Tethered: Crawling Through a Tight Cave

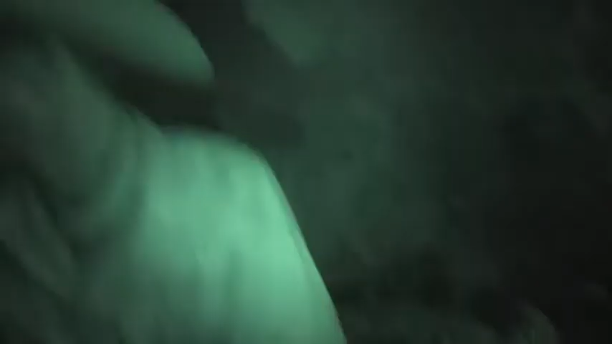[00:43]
I see a light through there, and I see enough room for both of us to get through to the other side. What I don't see is what concerns me, which is bats, which is snakes, which is venomous spiders, or anything else.
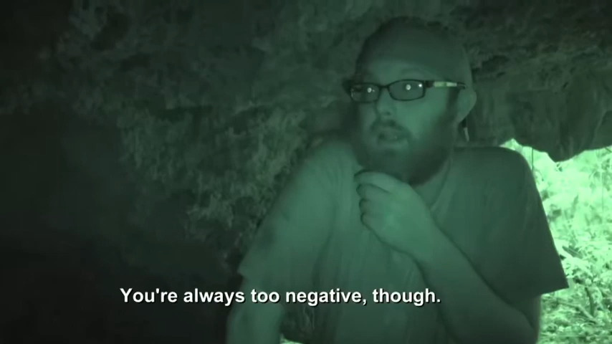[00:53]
You're always too negative, though. I mean, just be positive. The light is right there. Hang on. I think being negative about the scary dark cave through the mountain is appropriate. I have my big stick ahead of me.
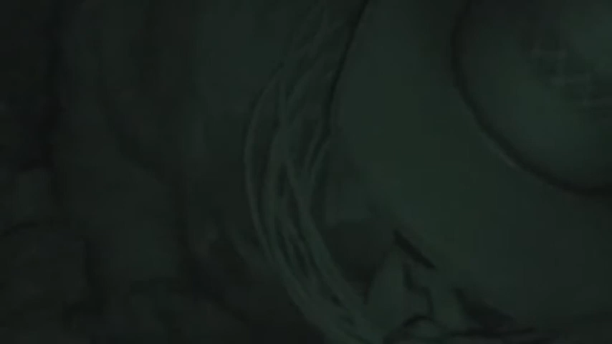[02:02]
These rocks are a little sharp. My tether is kind of...
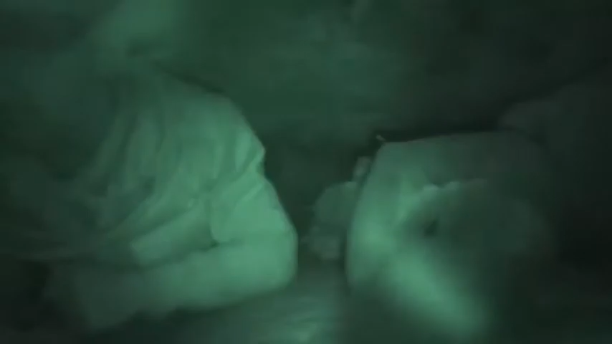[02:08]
Just breathe. Well, we got really tight and narrowing coming up.
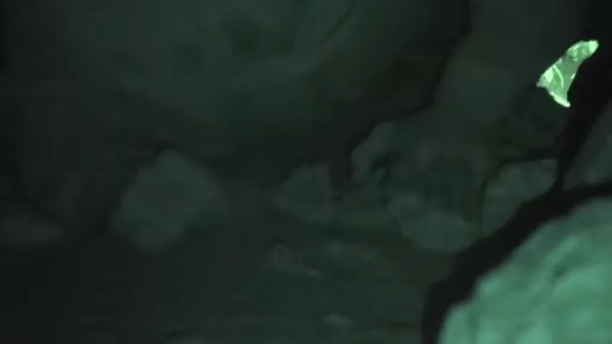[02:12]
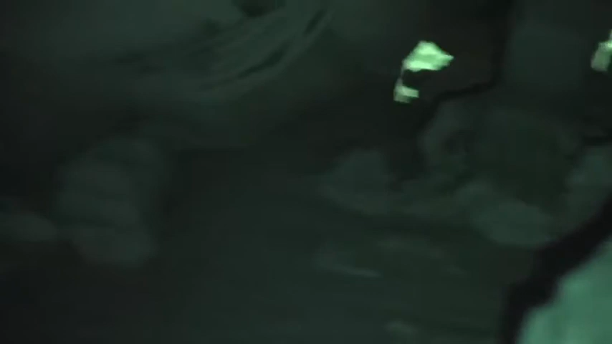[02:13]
I'm stuck a little. Yep. I'm stuck.
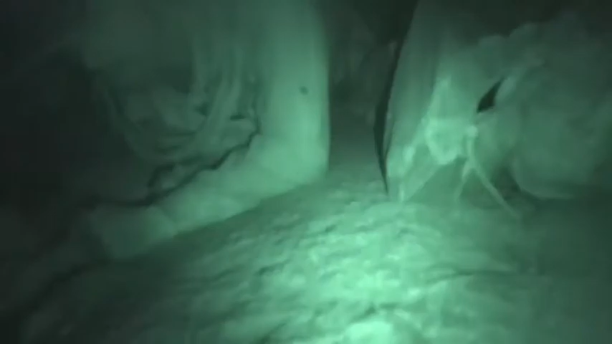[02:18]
Oh. Tether's stuck. I'm sorry, man. I kind of need you to go. I'm trying.